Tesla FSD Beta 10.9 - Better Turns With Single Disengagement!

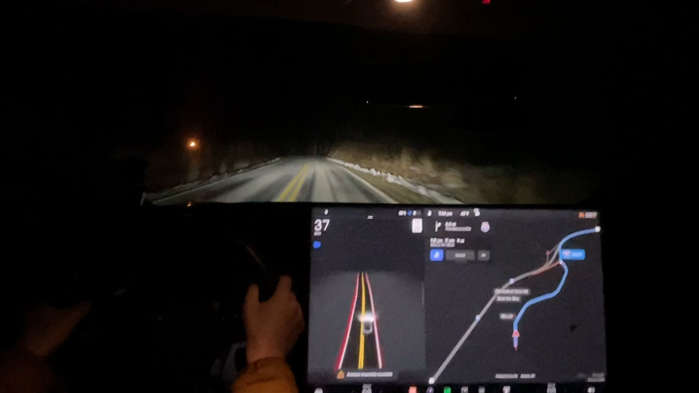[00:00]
Good evening everyone. This is Rocco coming back at YUM. We are taking a drive into town tonight First thing I've noticed is that while the GPS was completely off before and I was on now It's gonna be able it wasn't gonna be able it before So this is gonna be like My I don't fifth day driving around with 10.9 I guess I guess this will be the third video.
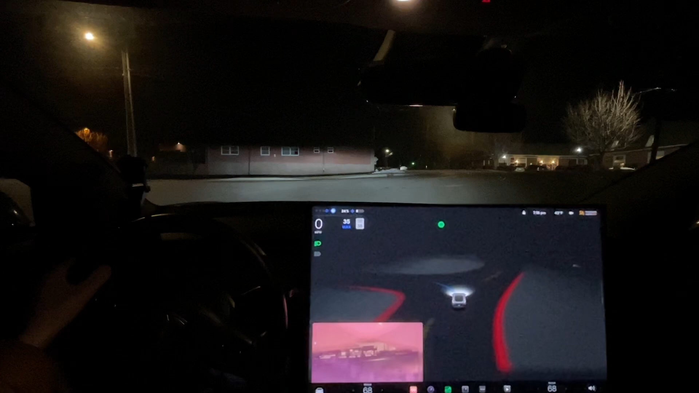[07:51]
What's it doing? Stop the traffic control use the accelerator Oh, come on. It was about to do it and do it well All I did was tap the accelerator to tell it it's okay Now turn right on to south king street Actually, it seemed like it actually kind of avoided that piece of snow in the road It needs to wait for this car I'm gonna let it do its thing this time
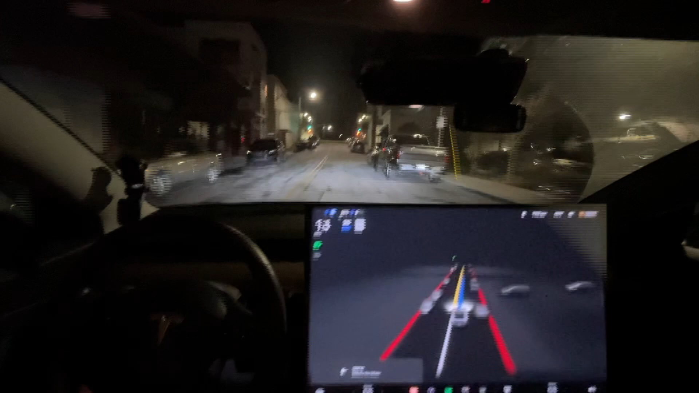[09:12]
That's an interesting car And we made it here at zero disengagements everyone Um I think these type of drives
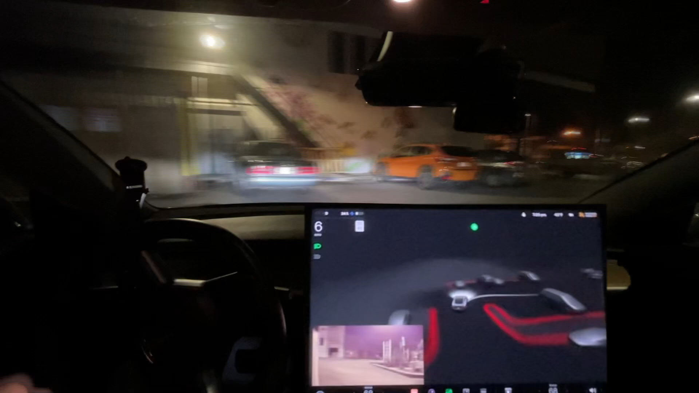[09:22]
If they keep on getting zero disengagements, I probably won't do them every update I will skip a few updates because it's just I mean you tell me down below if you want me to I will definitely make the videos But um So you can see it But it seems like after a while It seems like it just doesn't make any sense